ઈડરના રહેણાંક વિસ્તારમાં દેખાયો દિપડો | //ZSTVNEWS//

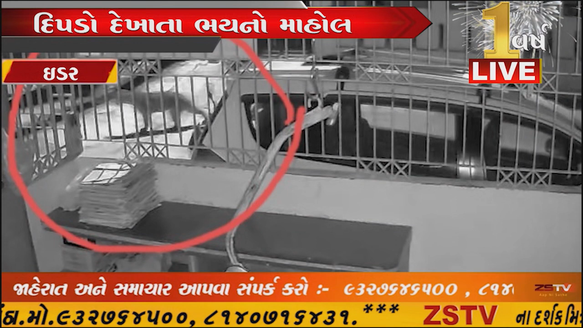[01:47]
ચવપાડમાં લગાવેલા CCTV ચેક કરતા તેમની સામના ગરની વસરીની કુલી જગ્યામાતી લોક ખણની જાડી લગાવેલી ગણની પ્રોટક્શન દીવાલ કુદીને રોડ તરપજતો દેખાયુ હતો તેયારબાદ